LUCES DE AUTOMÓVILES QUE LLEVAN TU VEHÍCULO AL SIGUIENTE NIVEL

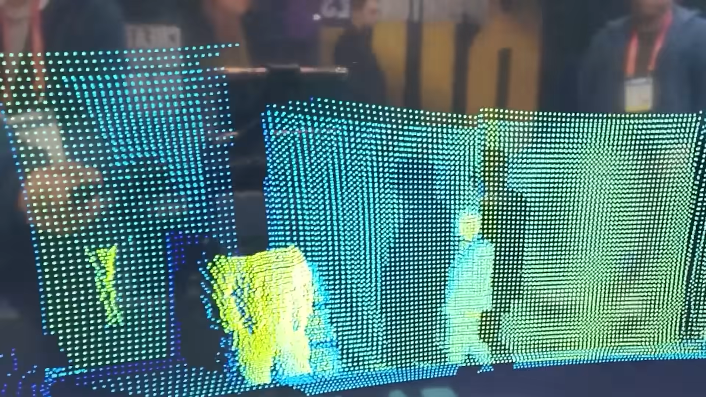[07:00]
La precisión del LIDAR no supera los 30 milímetros y la frecuencia de escaneado puede ser de hasta 25 veces por segundo.